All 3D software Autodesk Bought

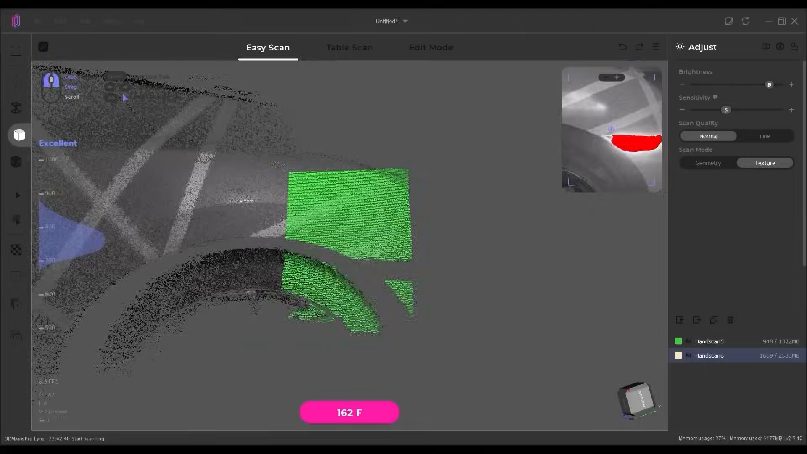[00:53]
In case of the Lynx scanner, it is one of many 3D Maker Pro scanners.
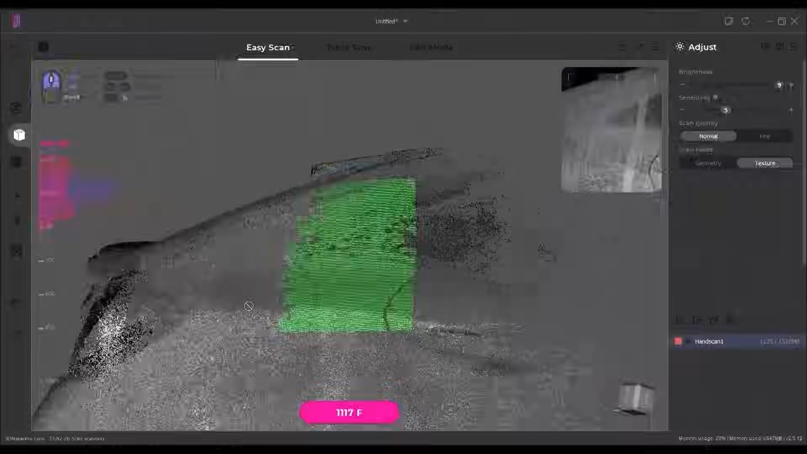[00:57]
With Lynx being aimed at people who need to scan objects on a bigger scale.